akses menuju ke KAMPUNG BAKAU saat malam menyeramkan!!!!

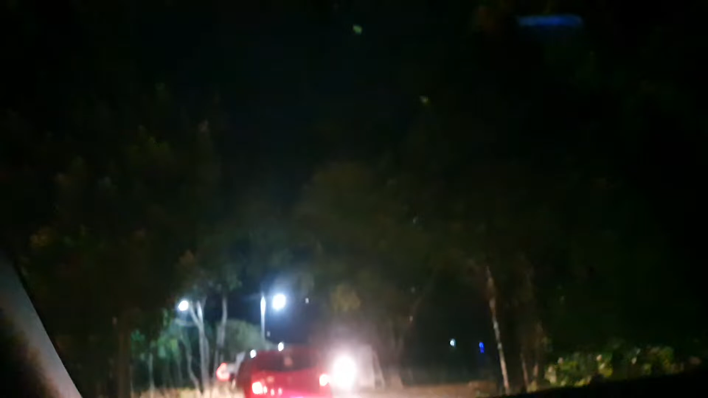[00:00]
Ini yang keluar dari sini. Iya, cuma di situ tadi tabrakan berpapasan.
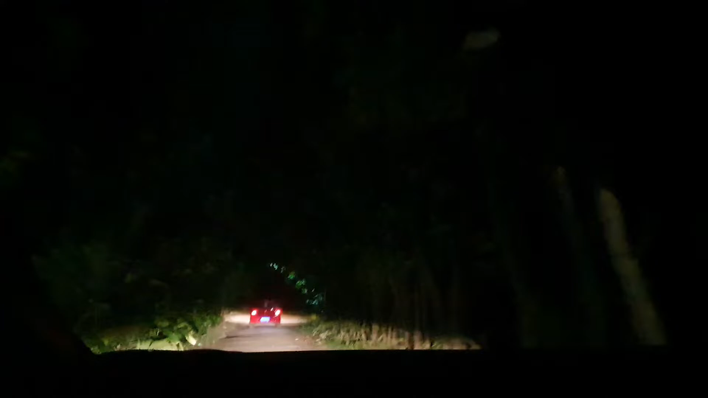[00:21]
Suasana malam menuju kampung Bakau seram. Oh, menyeramkan.